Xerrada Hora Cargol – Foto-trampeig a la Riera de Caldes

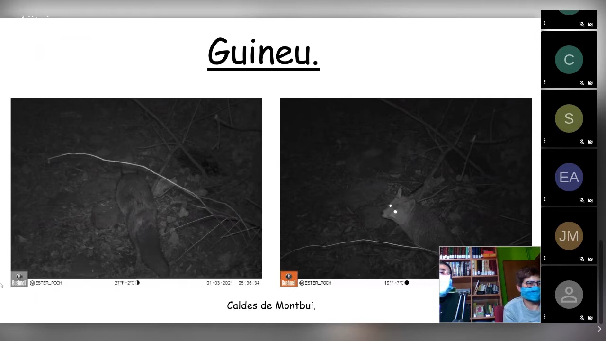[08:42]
Es el cánido más abundante del mundo. Lo hemos encontrado en la riera, lo encontramos en los campos.
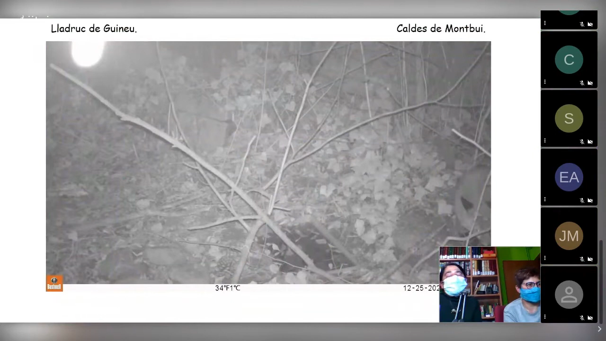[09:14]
Se cazan, no sé, son unos 7.000 y pico de zorros en Cataluña cada año. Y aquí lo tenéis. ¿Sí? El lladruc aquest no es un gos, ¿eh? Es la propia guineo. Es el celo. Esto ha sido en febrero y es el celo y se puede oír por los campos.
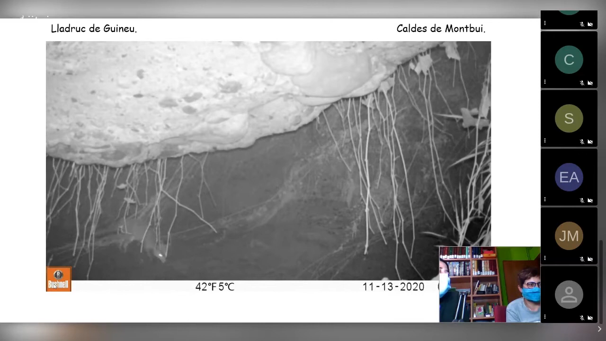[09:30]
Y esto es una cosa muy curiosa, con esto me divertí mucho, el zorro.
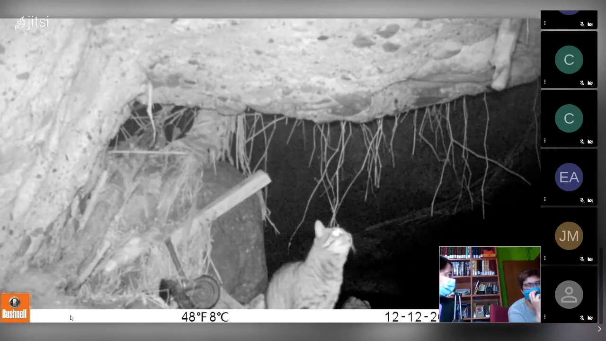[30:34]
Este gato estuvo como 4 o 5 horas una noche y como 3 o 4 hasta que amaneció. Y mirad lo que buscaba. Estuvo, pobre bestia, le hicimos de rabiar. Una trampa de fototrampeo. Bueno, una artimaña. Le digo lo que había. Lo que... Era un garrón de jamón que lo colgamos.
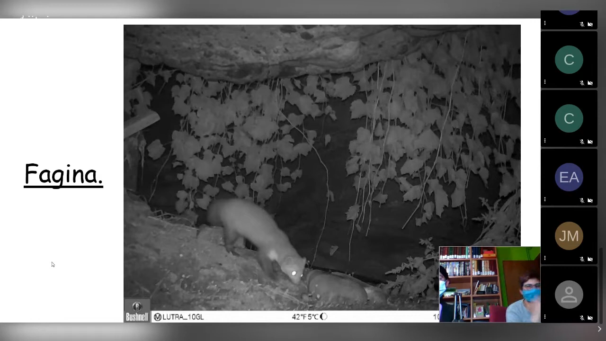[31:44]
Y el vídeo del gato, ya lo hemos puesto. Imagina. Esta es muy misteriosa, también es muy nocturna, siempre la hemos grabado de noche. Una maleducada que se caga en las huellas.
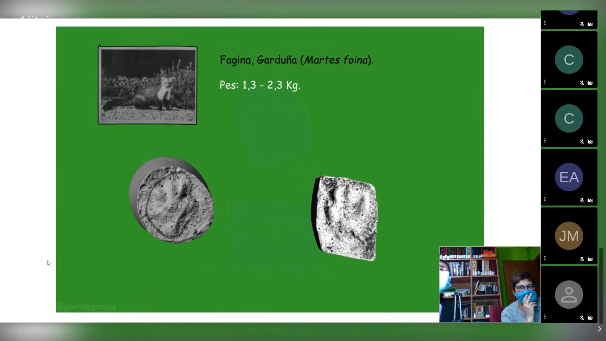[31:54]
Estas serían las huellas. Pon el vídeo, que es muy graciosa.
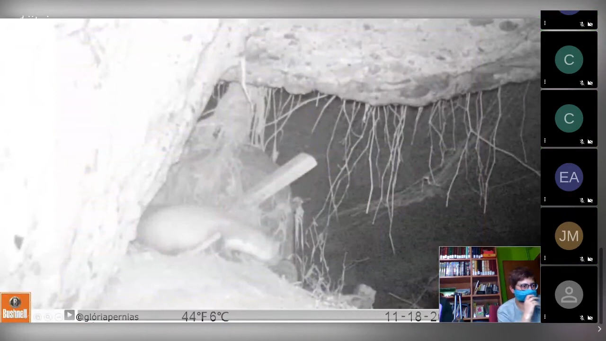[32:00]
Aquí, ¿veis esto que ha hecho? Se ha cagado en el cebo. También daba el garrón de jamón, pero no llegó. Y resulta de que muchas veces, cuando entran a los gallineros, se las carga el zorro.
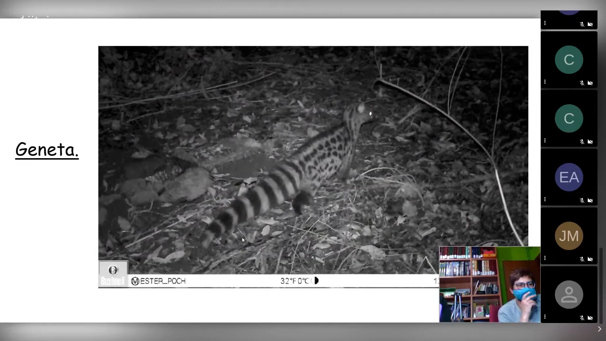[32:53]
Esta. Cuando yo empecé a rastrear, tuve la ilusión porque me dijeron, busca que encontrarás que hay animales seguro.
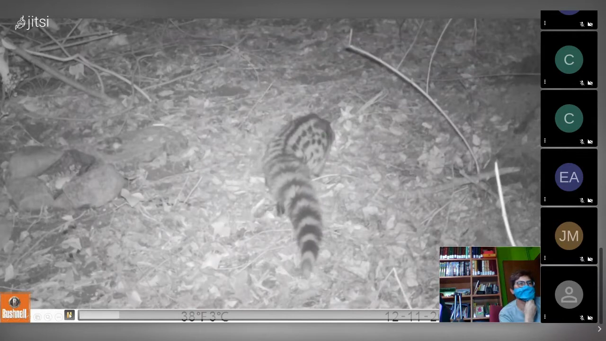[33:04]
Y es curiosa, ahora os explicaré. Le gusta mucho hacerse fotos.
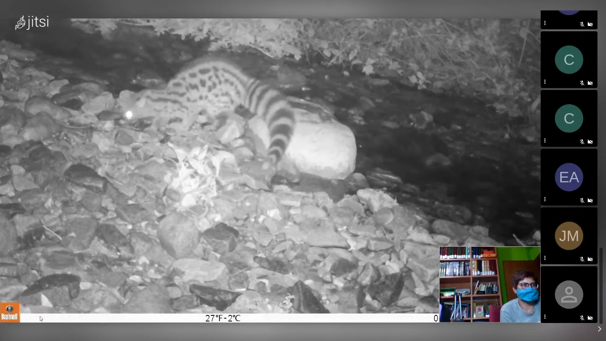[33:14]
Ronda mucho por la riera. Aquí la hemos sacado en la riera, pero también dentro del bosque. Cada noche venía, cada santa noche, ¿eh?
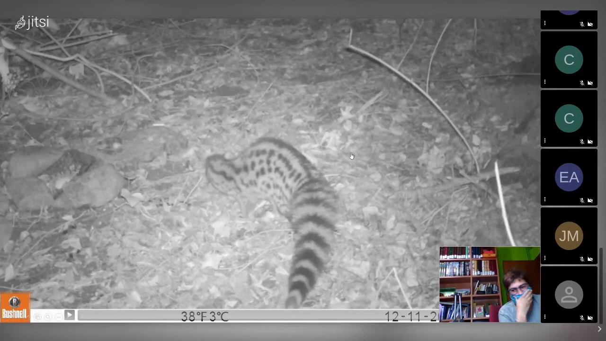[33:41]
¿Sí? Vale. Y este es el hábitat, le gusta mucho. Espera, no, pon otra vez el hábitat.
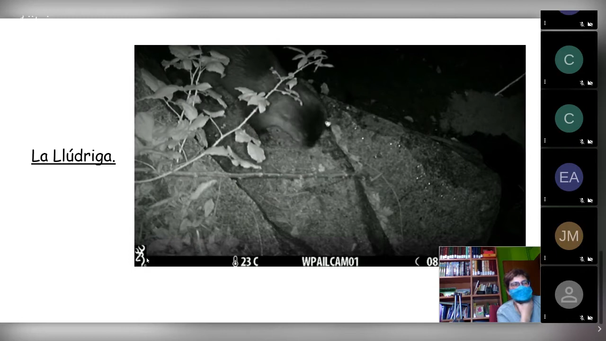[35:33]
Perdoneu, ¿estás dient llúdrigas a Palau? Y tanto, hace seis años que le saco las bollas.
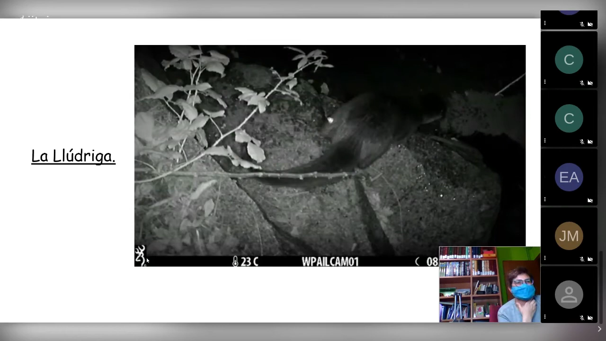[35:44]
Cuando quieras te las enseño. ¡Qué guapo! ¡Ah, no lo sabías! No, llúdrigas pues no, si hace gracias.